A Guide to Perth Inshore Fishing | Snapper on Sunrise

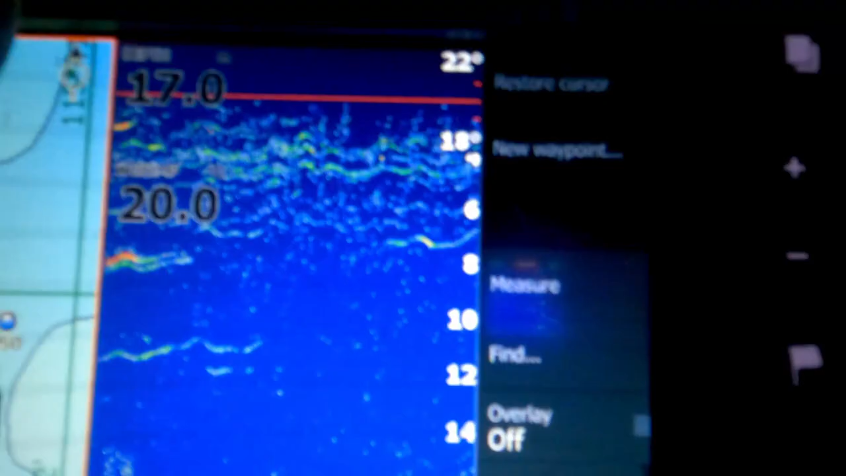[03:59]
Come across some good looking bottom.
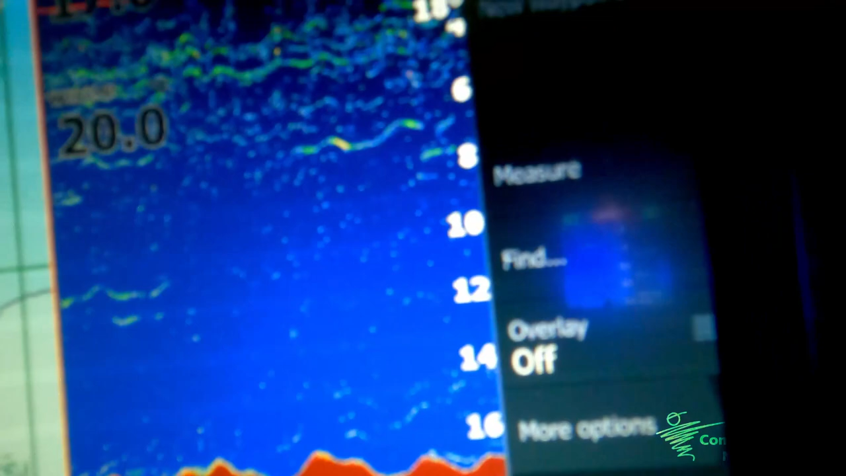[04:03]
Some good looking fish just popped up on the sound of there and we're pretty close to where we want to be.
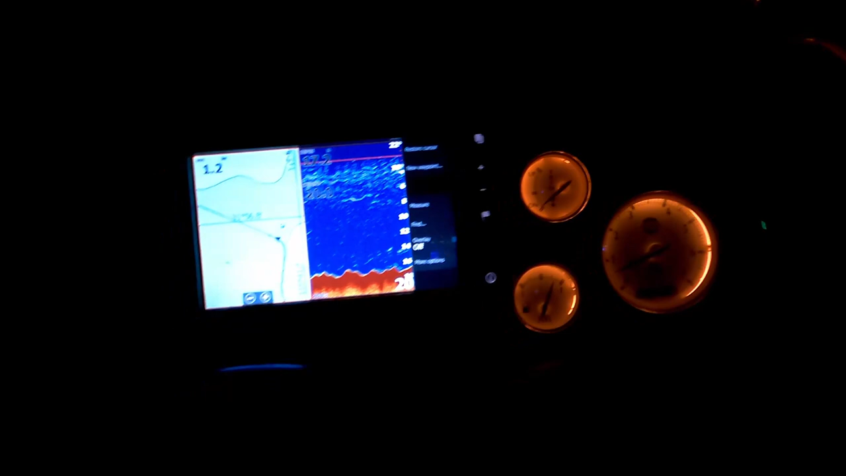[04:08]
So what I'll do is just position. I'm first of all checking the way we're drifting so we can set the anchor in the right place.
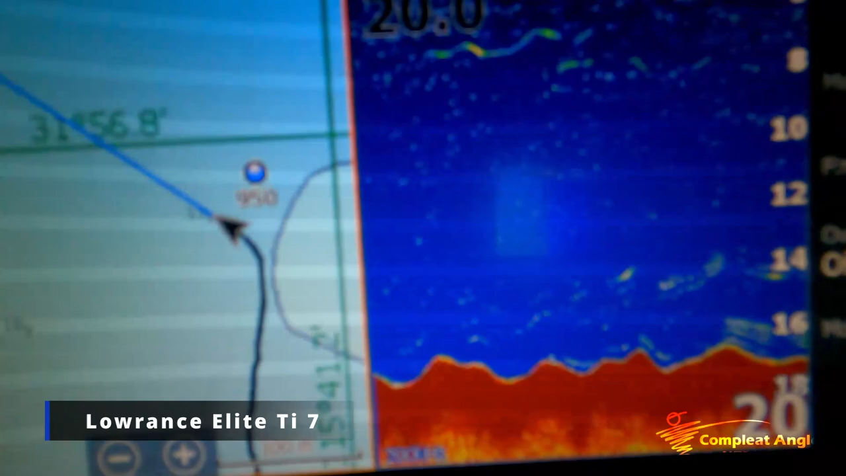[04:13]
But so far it's looking like there's a bit of activity around here.
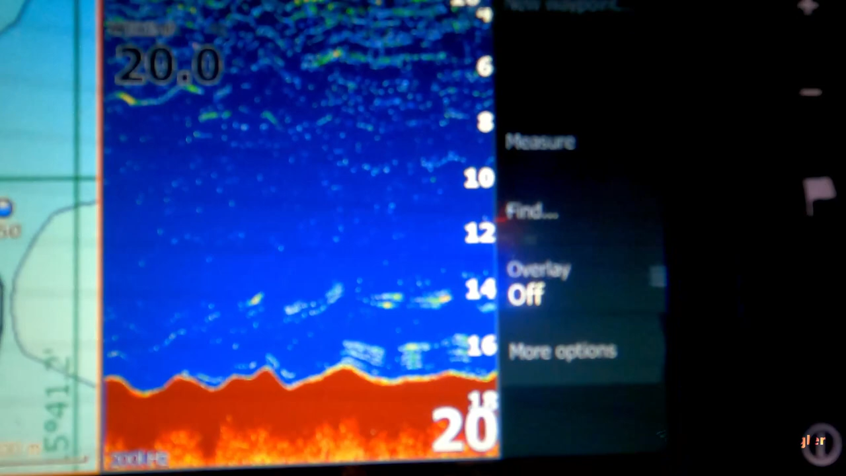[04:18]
So fingers crossed. Fingers crossed for the triple. Baby a triple. Let's go. So we're just sitting on top of the lump here and I'm slowly backing away
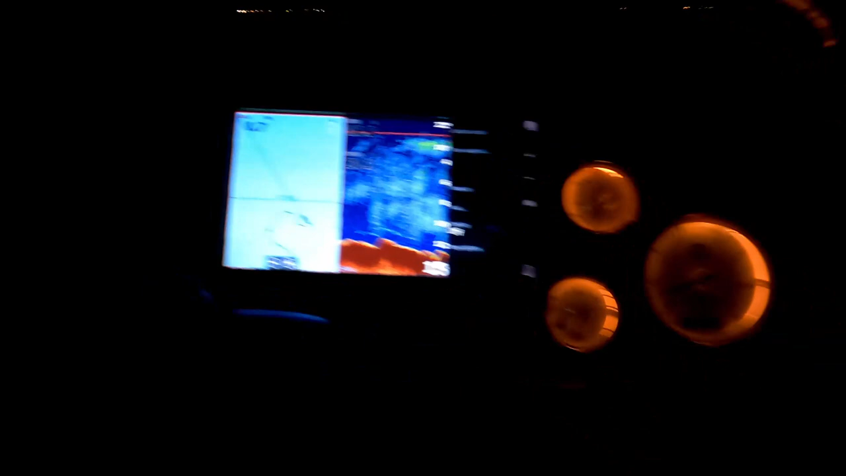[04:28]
from where we are here.
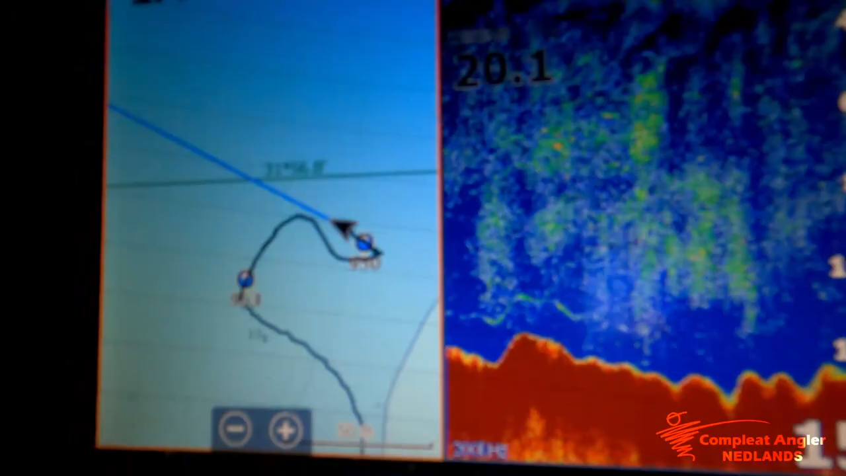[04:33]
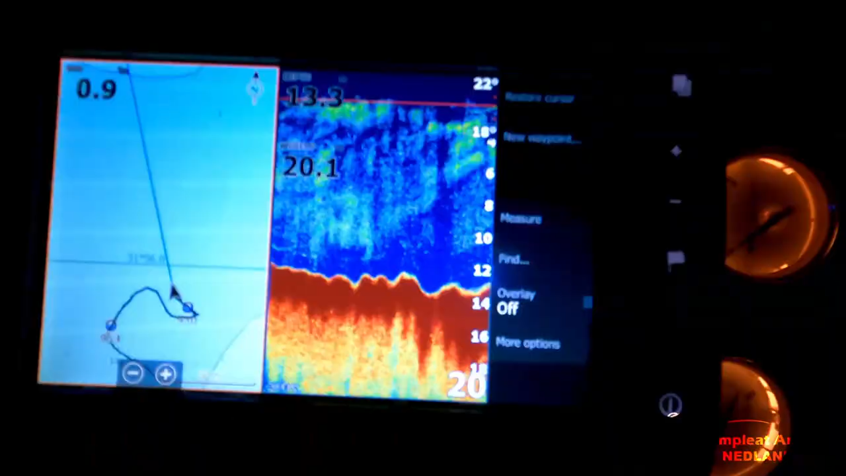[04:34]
Yeah so we want to sit on the structure, drift off the structure and just over the back edge.
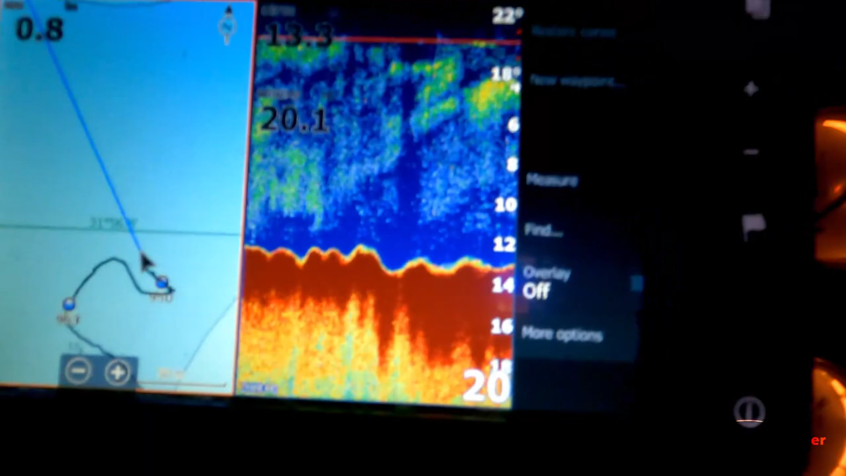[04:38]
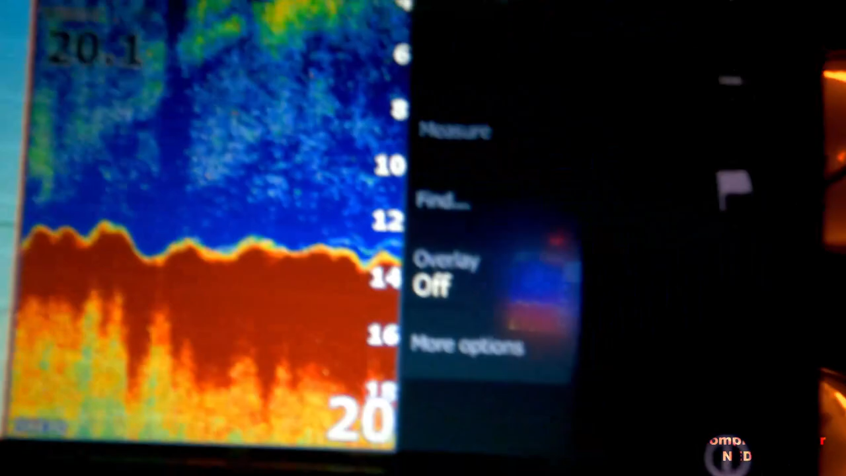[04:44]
So we're sitting on anchor basically on the drop off and then burling over into the open kind of deeper areas because that's generally where you find the fish.
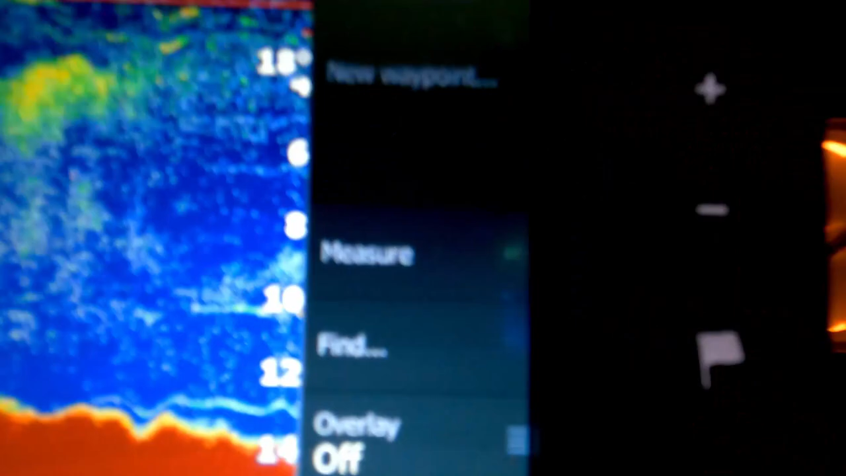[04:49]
You see a few coming through on the sound of there now which is always a good sign. There's a bit of a red in that.
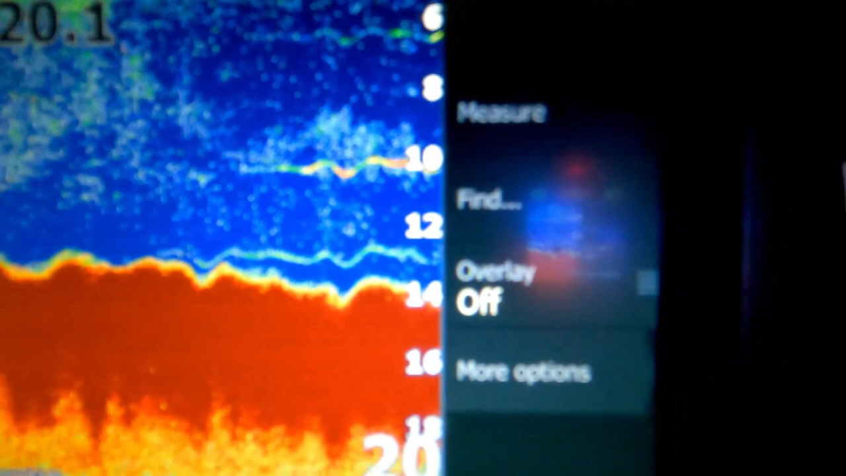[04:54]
That's what you want to see. A bit of red. A bit of activity. Red and dead mate. If it's red on the sounder it's definitely dead.
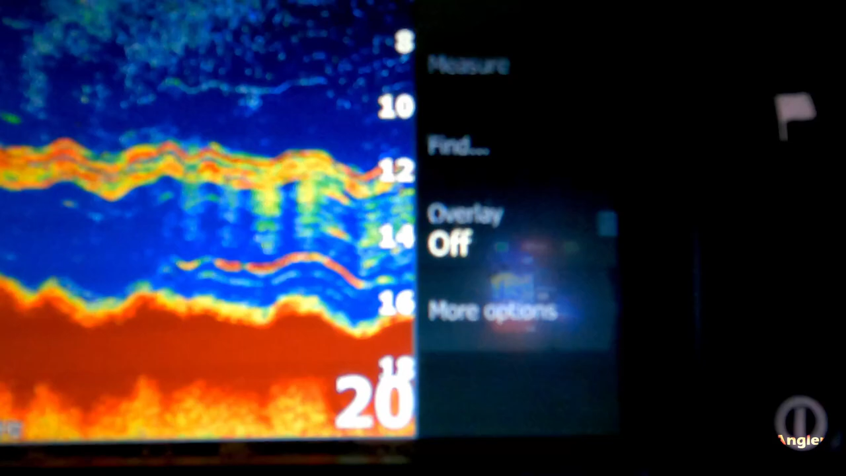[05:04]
Just slightly loaded with fish here.
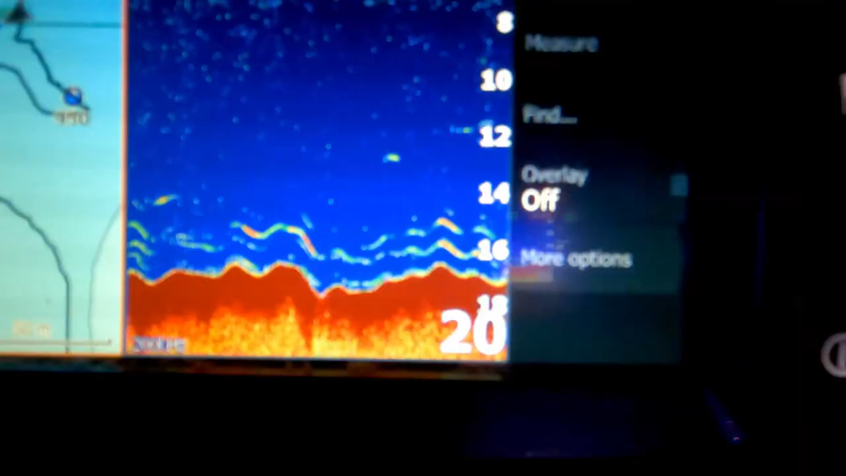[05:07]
Already a bit of activity going on.